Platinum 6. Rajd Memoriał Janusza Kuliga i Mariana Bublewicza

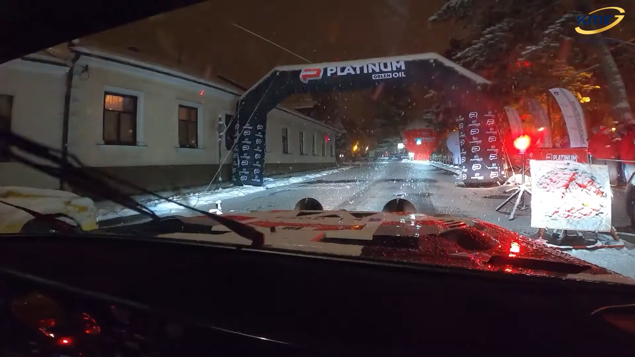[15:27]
No i dla Grzegorza odcinek specjalny numer 4,
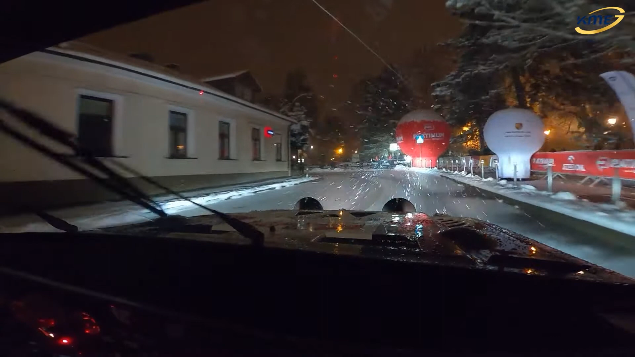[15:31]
właśnie Grzegorz startuje i słuchajcie dla niego był to prawdziwy Armageddon, że tak powiem.
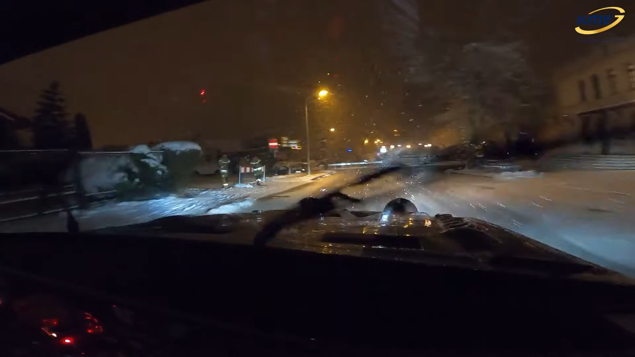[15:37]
4 minuty 40 sekund i 7 dziesiątych, 26 kilometrów średniej prędkości, Grzegorz nie miał tu zimowy opon,
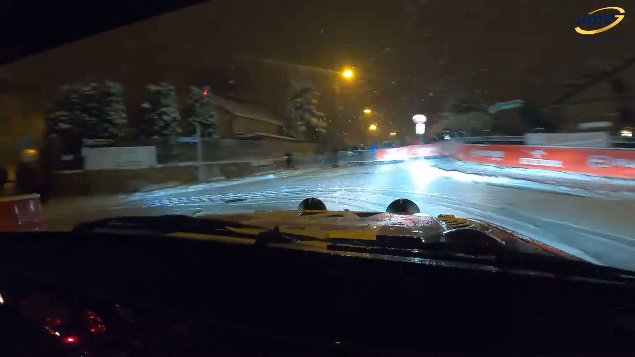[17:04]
Pocieszałem go jak mogłem. Kierowca rajdowy musi być twardy. Zobaczcie. No i Audi. Co z tego, że jest tyle koni mechanicznych, jak nie ma jak tych koni przenieść na wierzchnię. A dla porównania tobie Grzegorz dedykuje Marcin Grzelewski.
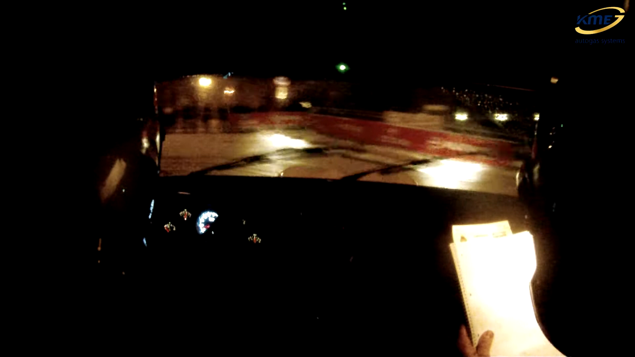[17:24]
Zobacz. Zobaczmy, co tutaj Marcin. Marcin też jechał deszczówką. Sierra Steamu Gazmot już podaje wynik Marcina Grzelewskiego.
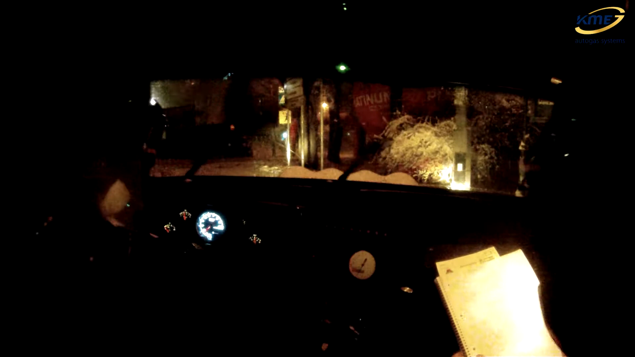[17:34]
Siódmy czas na OS-ie numer 4. 4 minuty 7 sekund 7 dziesiątych. Średnia prędkość 30 km na godzinę. Jeszcze Marcinowi tu zgasł silnik, także naprawdę szacun panowie, bo mieliście mega trudno.